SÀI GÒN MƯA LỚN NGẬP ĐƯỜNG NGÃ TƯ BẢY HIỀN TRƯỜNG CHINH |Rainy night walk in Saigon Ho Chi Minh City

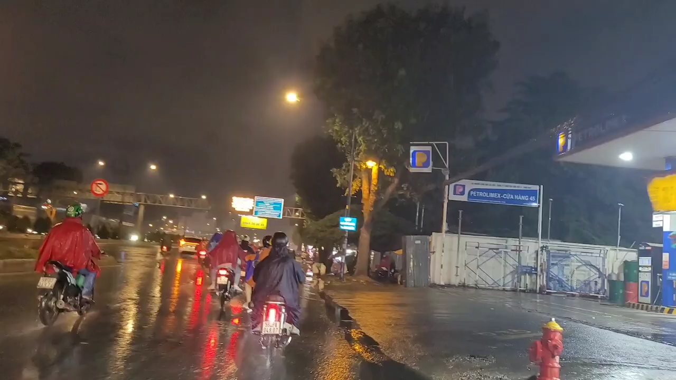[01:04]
Hiện tại thì mình đang có mặt tại con đường Trường Chinh. Con đường tương đối là lớn và dài và đẹp tại khu vực này.
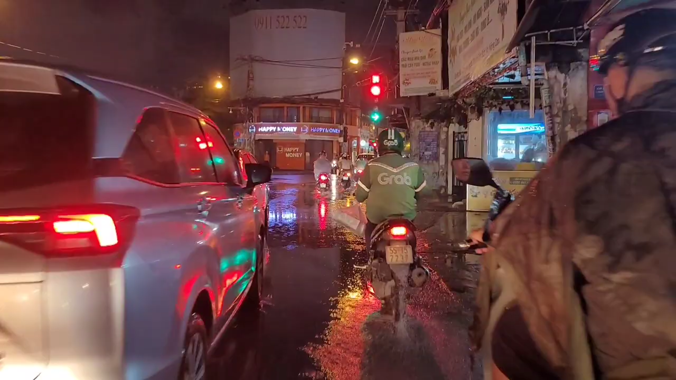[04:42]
Bây giờ mình cùng đứng chờ đèn một xíu nha.
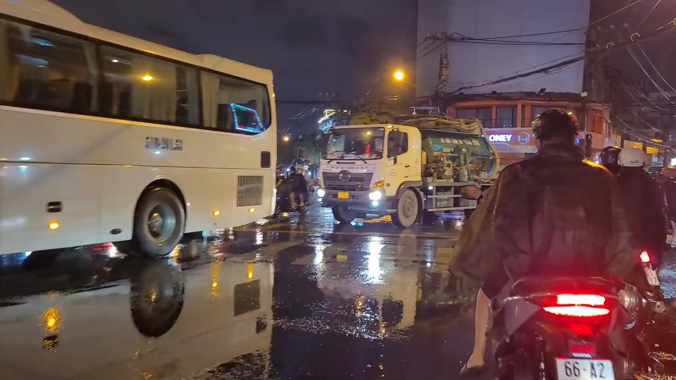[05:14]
đường Âu Cơ giao nhau với đường Trường Chinh.
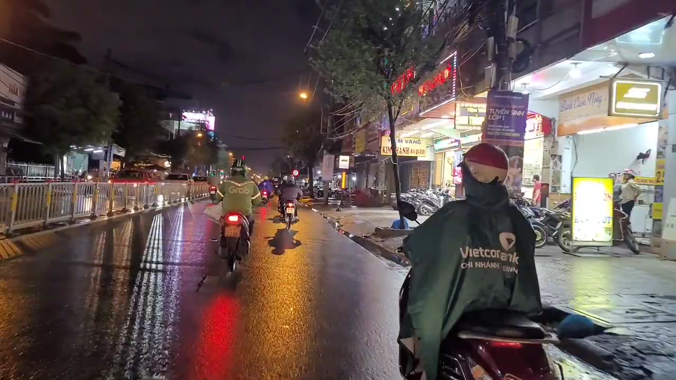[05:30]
Đấy, về đây đỡ hơn nhiều, về đây thì đường khô ráo hơn này. Đấy, cũng như là không có bị ngập nước chứ. Khu này ngập nước nhìn ghê không?
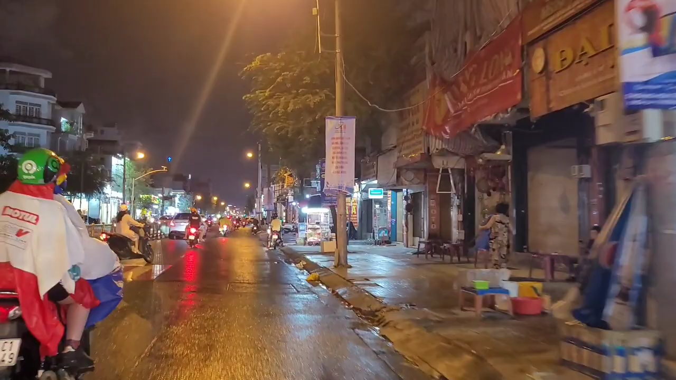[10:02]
Xe cộ thì lưu thông rất là đông. Cái này được khoảng 11 giờ xe công chạy nhiều lắm.
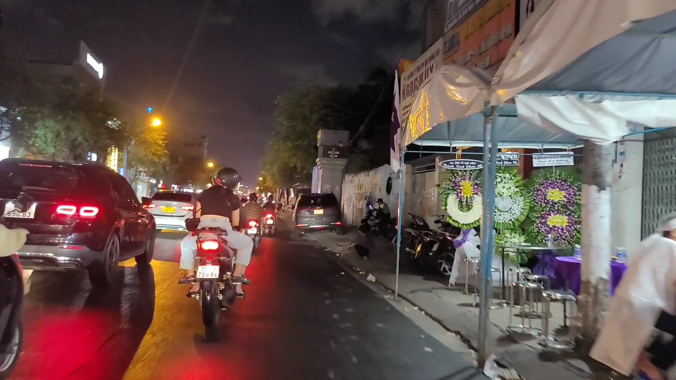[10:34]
Đấy, về khu vực này thì mọi người thấy không? Lại không mưa nữa rồi. Thời tiết Sài Gòn rất là lạ luôn. Cứ một đoạn mưa, một đoạn không, một đoạn mưa, một đoạn không. Rất là hay.
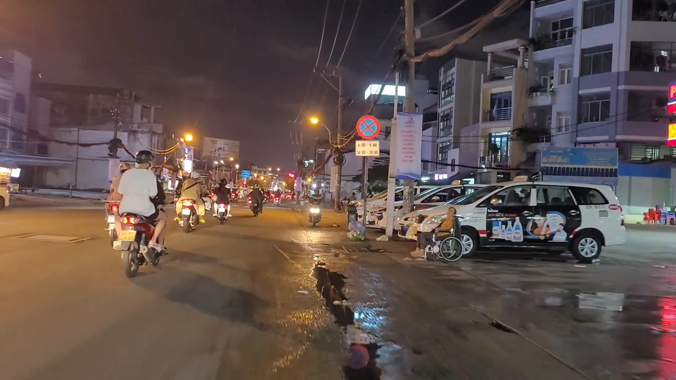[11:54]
Thì hiện tại thì mình đang có mặt tại khu vực ngã tư Bảy Hiền rồi. Khu vực này thì đang chuẩn bị tiến hành làm tuyến metro số 2. Khu vực này thì lượng xe lưu thông rất là đông.
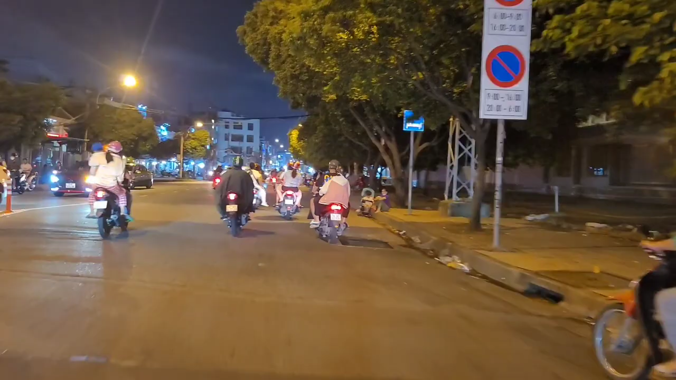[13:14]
Khu vực này mọi người thấy không? Khu giải tỏa đây nên cái diện tích
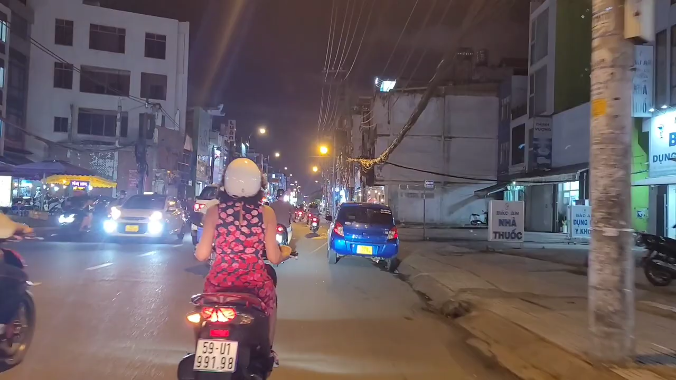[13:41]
vỉa hè rất là rộng, rộng khu vực này giải tỏa nó tương đối là gần xong rồi. Nhờ chắc là thi công, chắc là qua năm là họ cũng bắt đầu thi công giải tỏa thêm một số khu vực nữa thôi.
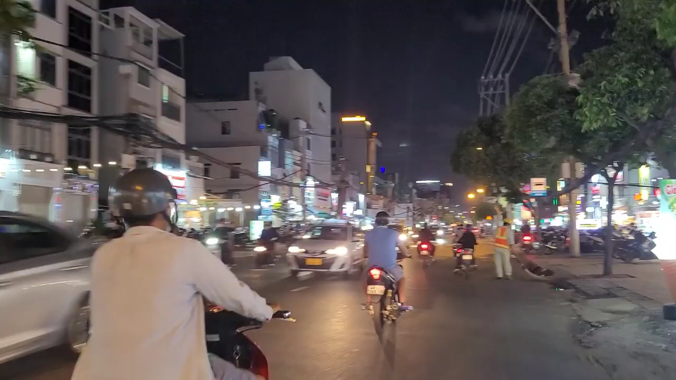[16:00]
Rồi quán chè này rất là đông khách đó, mọi người nhìn thấy xe mọi người biết là nó đông mức độ nào. Được cái thời tiết ở khu vực này phải nói là thời tiết Sài Gòn này rất là lạ, cực kỳ lạ.